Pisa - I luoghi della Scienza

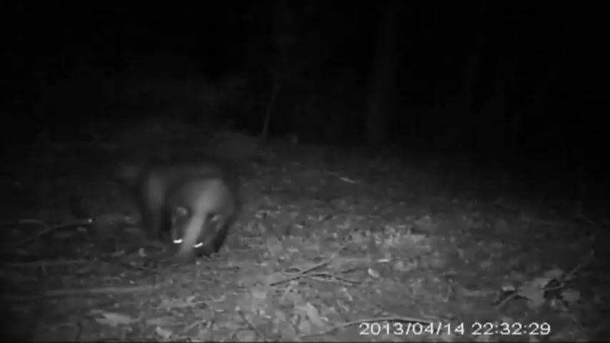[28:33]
trovati tutta una serie di animali nello
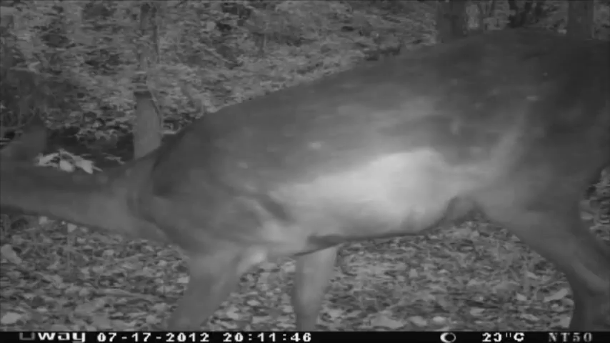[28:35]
specifico e in particolare c'è un'alta densità di martore che una volta si pensava
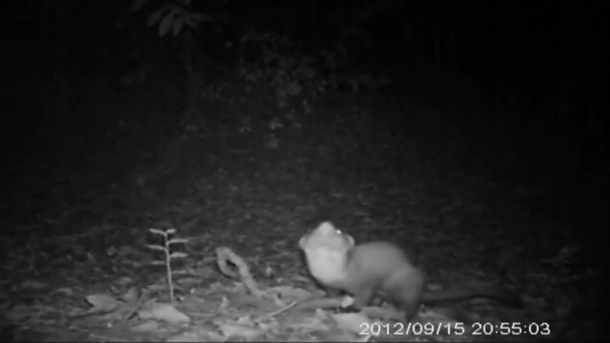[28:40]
fosse molto raro in realtà è una specie